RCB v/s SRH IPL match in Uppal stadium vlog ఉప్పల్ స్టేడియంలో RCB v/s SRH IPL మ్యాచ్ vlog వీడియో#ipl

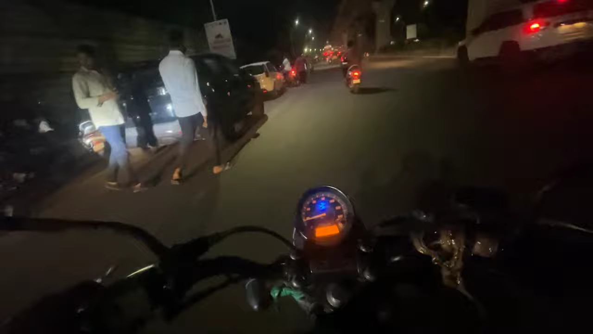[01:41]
దొరకలేవు టికెట్స్. చూసారుగా ఇక్కడ ఎంత ట్రాఫిక్ ఉందో. ఇవన్నీ స్టేడియం పోయిన ఆర్సీబీ ఫ్యాన్స్ ఉన్నారు ఇక్కడ మ్యాక్సిమం.
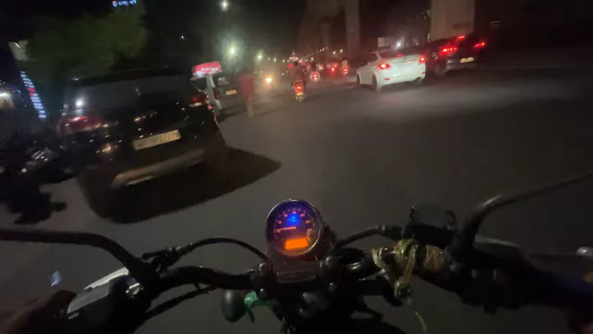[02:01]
ఇదేనా పంపు?
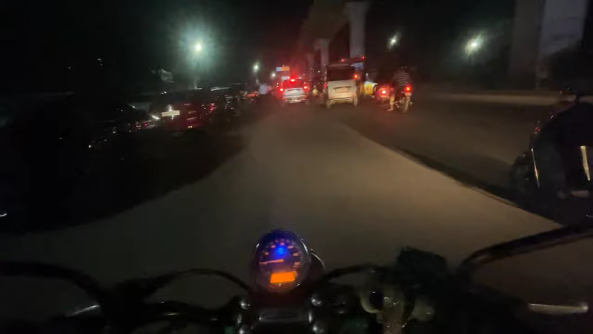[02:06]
ఈరోజు మ్యాచ్ కాబట్టి మొత్తం బ్లాక్ అయిపోయినాయి రోడ్లన్నీ.
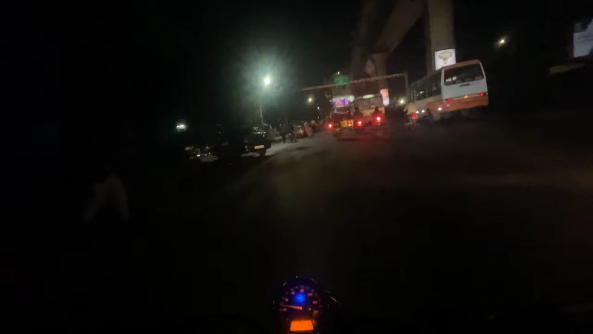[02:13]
సో స్టేడియం అయితే మనం పక్కనే ఉంది కానీ టికెట్లు మన జోలో లేవు కాబట్టి మనం బయట ఉన్నాము, అది వేరే విషయము.